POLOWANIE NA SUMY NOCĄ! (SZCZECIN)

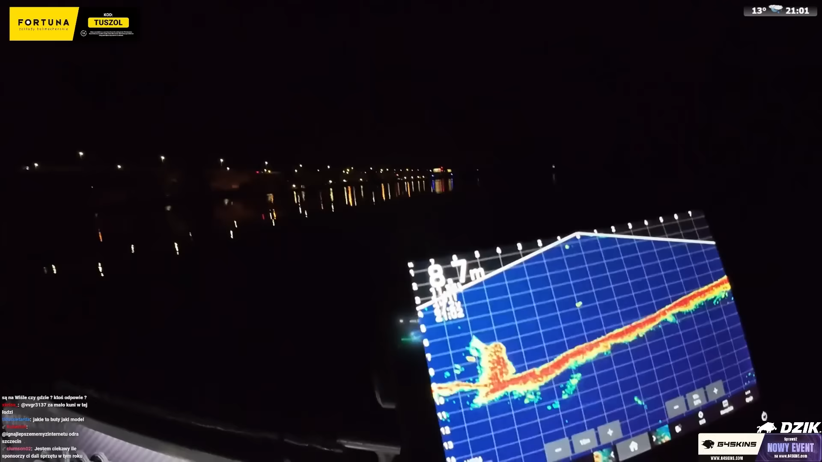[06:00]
Tu macie wrak zatopiony. To jest statek.
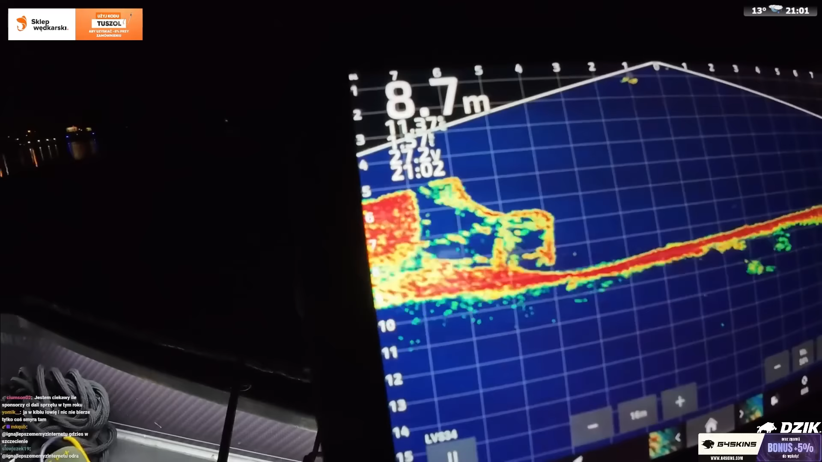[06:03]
On screen: depth 8.7 m
Teraz wam pokażę nawet okno w statku. Komuś dobrze napłynąć. O, sumik. Tak, sumiki. Lub sandacze też tutaj. Metrówki małe.
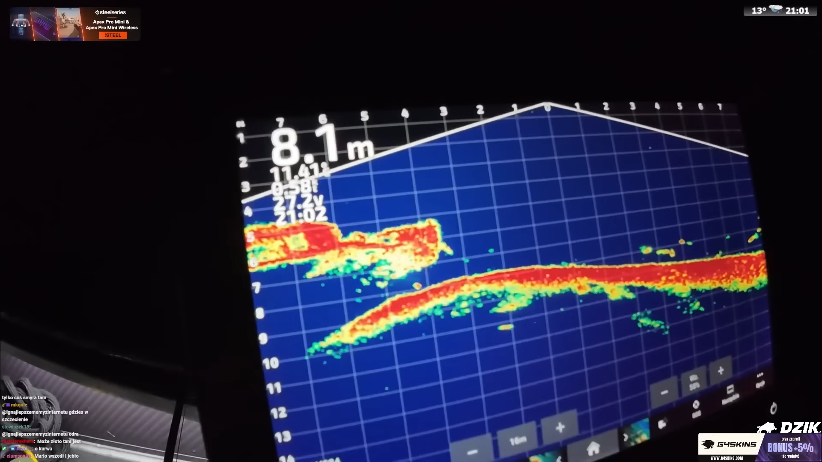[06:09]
On screen: depth 8.1 m
Gdzieś okno? Patrz, czekaj. Tam, tu, nie? Tu. No. Tu. Okno statku. I one tam wpływają często. No siedzą, to na pewno. No na pewno w kajucie. Opa, kolejny tu.
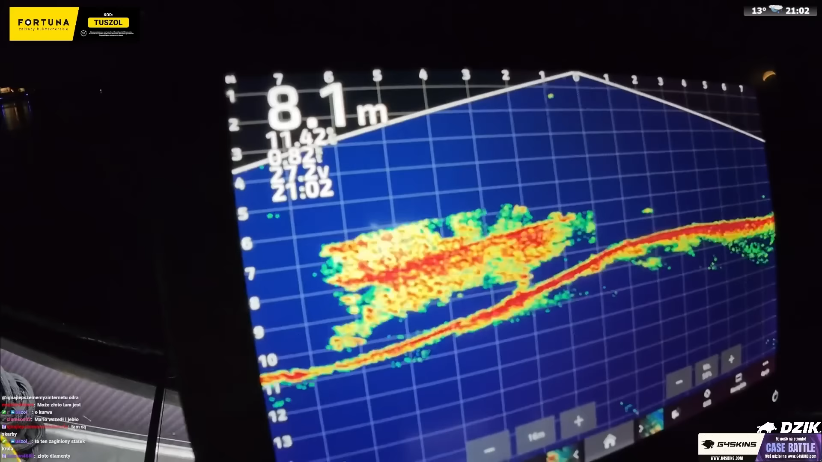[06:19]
On screen: depth 8.1 m
Zajebiście to widać. Dobrze w chuj. Fajne, co widzowie?
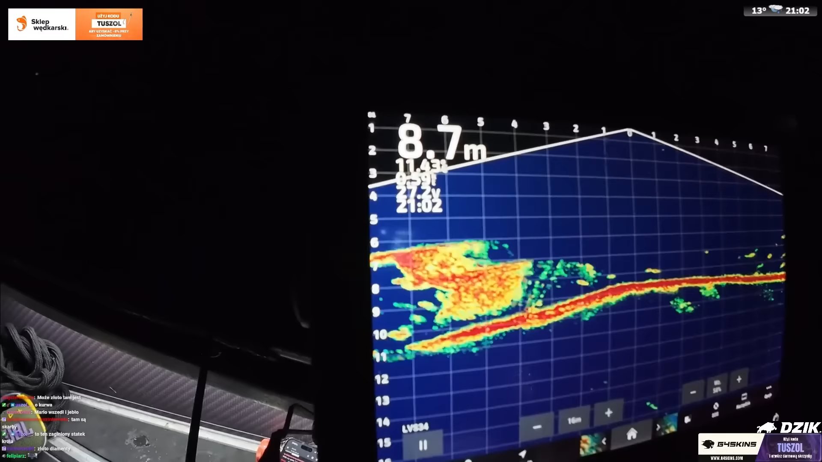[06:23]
On screen: depth 8.7 m
To na Czorsztynie fajnie mi pokazywał ten zatopioną wioskę na bocznym sonarze. O, no. Fundamenty, wszystko normalnie, zajebiście to widać. No to w Hiszpanii też domek z kominem, z wejściem, drzwiami normalnie zatopione.
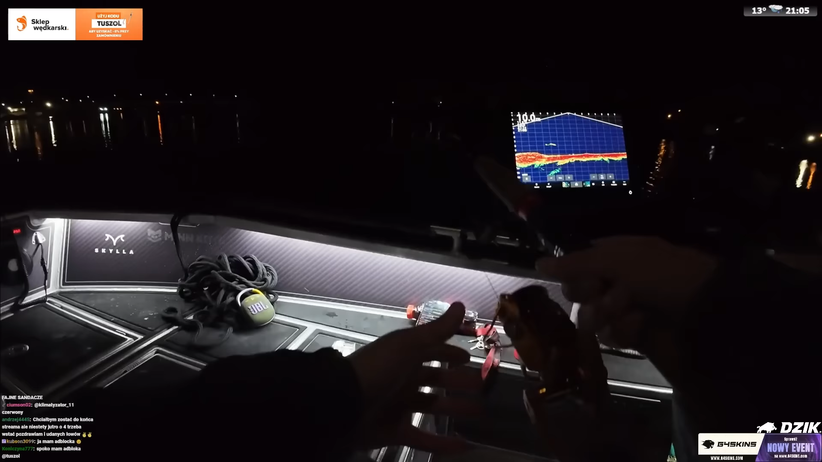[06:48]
Ty, a to jest tołpyga. Patrz. To jest tołpyga? To? No, to nie sum. To nie sum? To nie sum. Czekaj, zobaczmy go. Chyba jaki garba ma. No to... Garba ma w chuj. No, jak delfin, kurwa, butlonosy. Ty, no patrz.
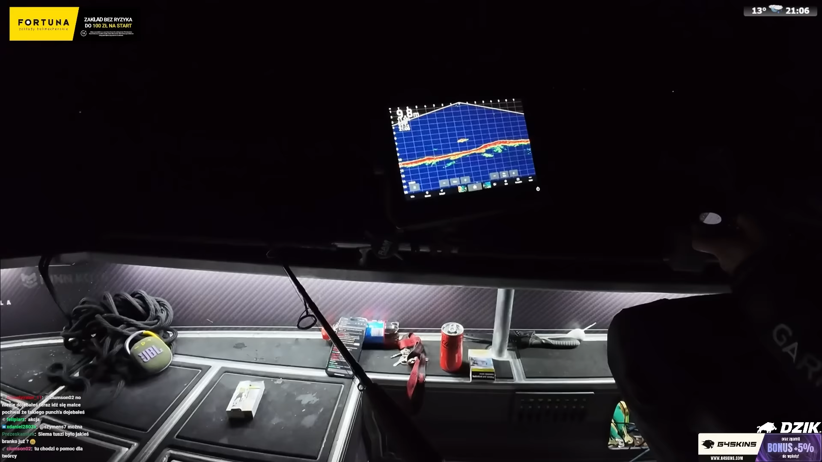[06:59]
Ta, dziwny, jakiś taki wygarbiony, kurwa, no. Patrz, teraz jak foka. Ta, ty. Pa, może to foka.
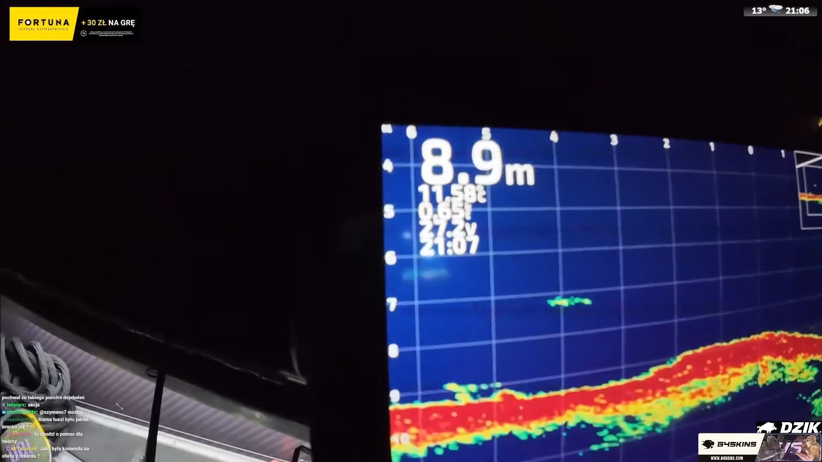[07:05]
On screen: depth 8.9 m
Ty, może foka, kurwa. Nawet tą płetwę z boku widać taką, nie? A ja widziałem fokę. Już sam na Instagramie, na wodach morskich przy Stoczni Szczecińskiej.
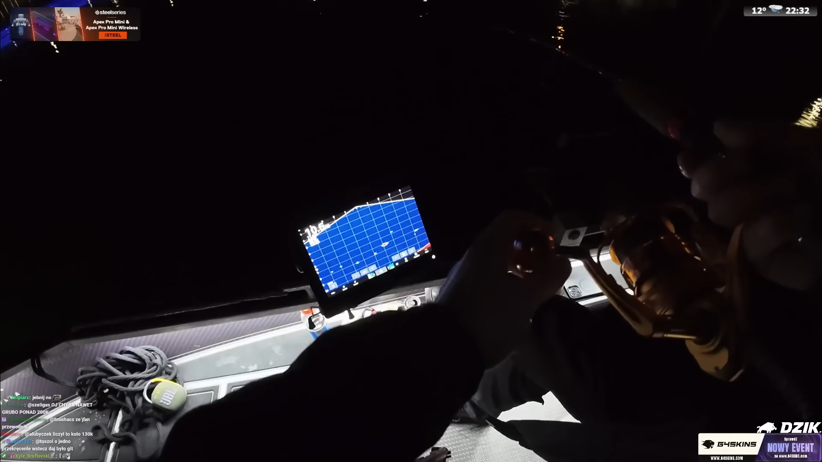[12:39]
Widziałem się jak odwrócił. No już było, czekaj. Dobra, on tu poszedł. Ja też zamuliłem trochę, kurwa. Ale zainteresował tak, się, tak, no. Tak, zdecydowanie zainteresował się, no. Ja się boję, kurwa, ruszyć w tym momencie. Spokojnie, musisz przełamać tą barierę. Zajeb, no. Tu, teraz tu jest, do góry. Patrz jak śledzi.
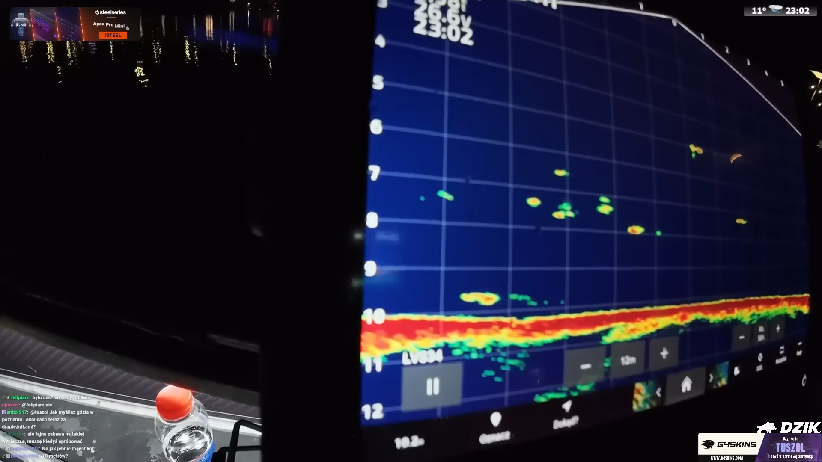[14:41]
Położył się na mnie. A idzie dnem, no. To jest fajna ryba. Ładna, no. Tak pod dwóje. Co on robi? I zawraca nagle.
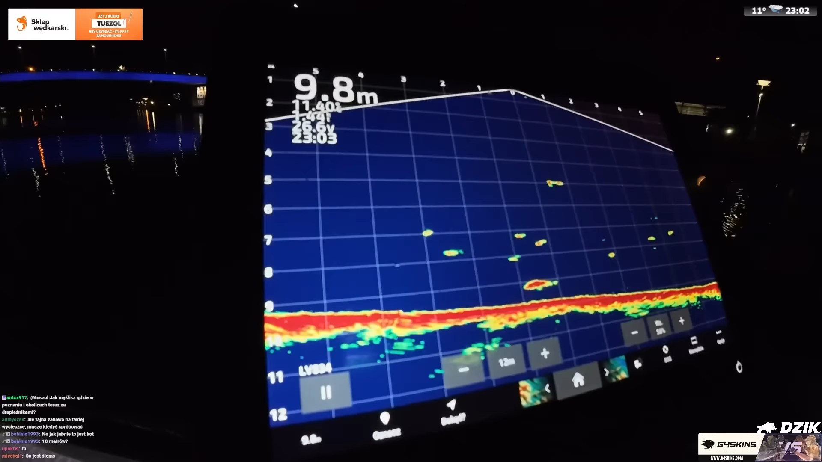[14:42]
On screen: depth 9.8 m
Jebane.
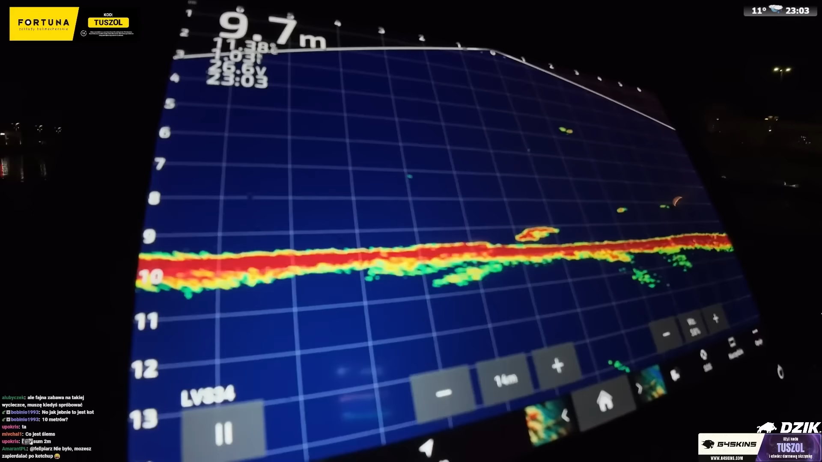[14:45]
On screen: depth 9.7 m
Ale jakie pigułki robi. Te ryby to naprawdę.
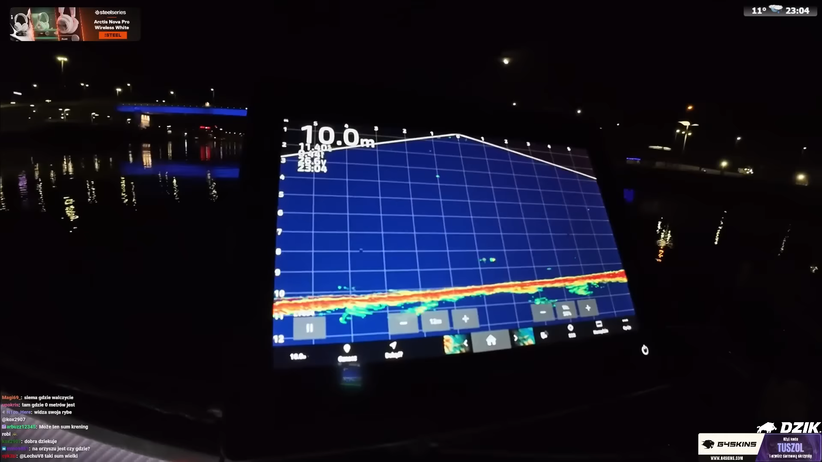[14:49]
On screen: depth 10.0 m
Tak naprawdę tylko ta jedna ryba tak idealnie nam stanęła pod ta, dyskawę, no. Nie?
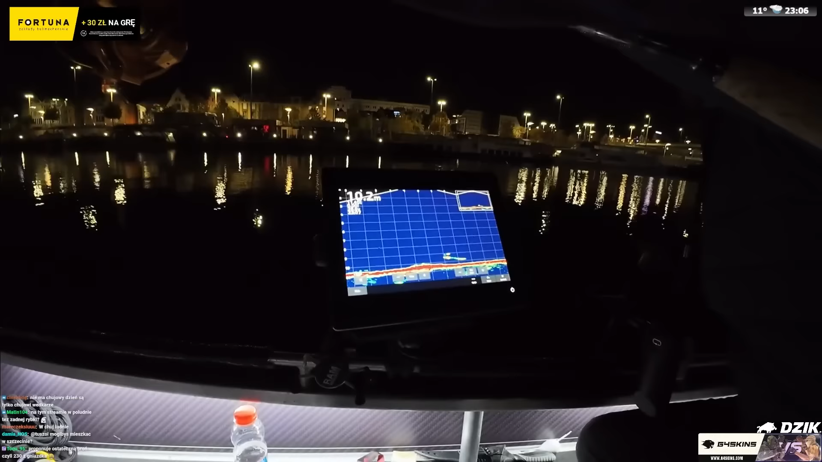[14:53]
Jedną ręką kurwa zatniesz? Jak, normalnie. Ty no miał pod ryjem, patrzcie. Patrzcie to. Jebnie to kurwa. No ma nad głową, nie chce i chuj. O.
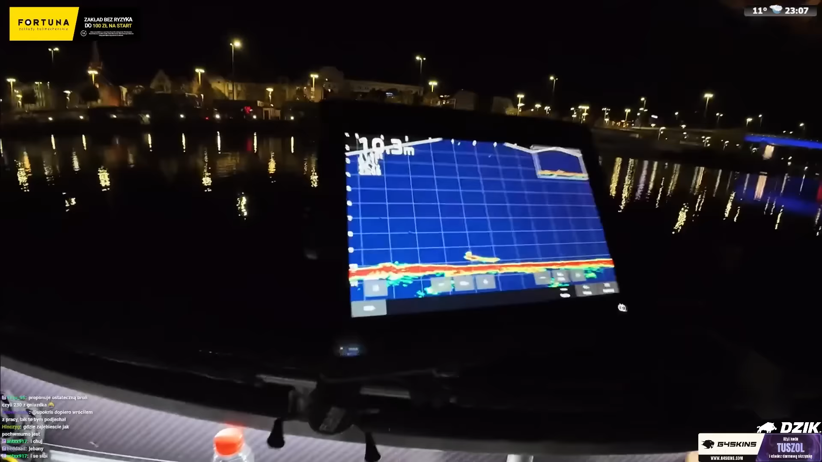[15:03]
No, wącha. No, wącha. No nie, nie bierze po prostu. Ty wąchał go.